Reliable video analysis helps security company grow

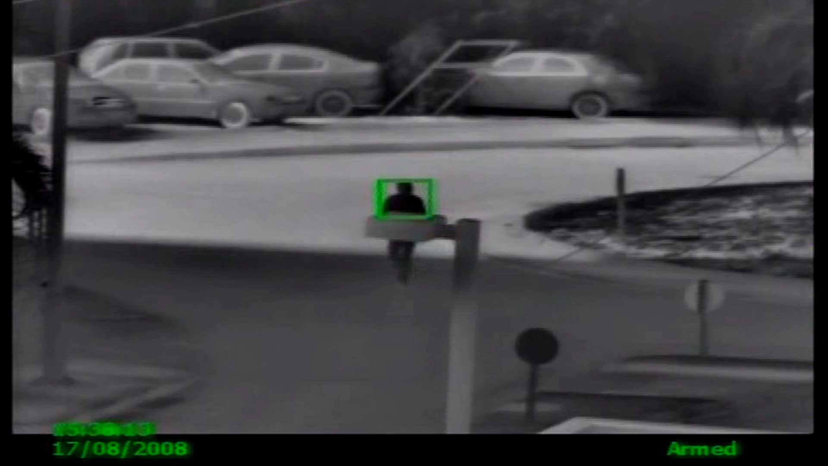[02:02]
Someone is there going in a direction that shouldn't be going, and it creates an alarm.